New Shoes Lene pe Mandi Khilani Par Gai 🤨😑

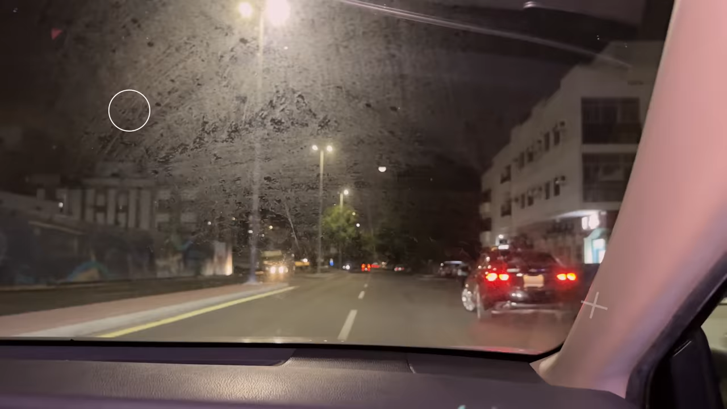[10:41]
खाली रोड कुछ भी नहीं है. यू टर्न करें इधर से. यू टर्न करें.